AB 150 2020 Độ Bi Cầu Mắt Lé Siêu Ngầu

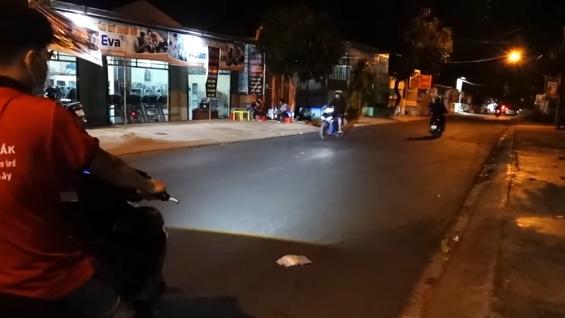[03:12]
ở ngoài trước cửa hàng thì đây là cái ánh sáng mà mà có điện đường đầy đủ rồi điện đường rất là mạnh nha nè và bây giờ thằng này hiện tại là khoảng hơn 6 giờ 6 giờ đêm 6 giờ tối thì đây là cái cốt mình ở kênh cái tầm này cũng tương đối là ok ra chủ xe rồi pha lên em đó pha của kênh vô s 500 nhanh em cái này thì không bị che chở pha cho nên là ra được ánh sáng tốt luôn anh em nhé đó có đầy đủ trở pha đầy đủ luôn cố đen cốt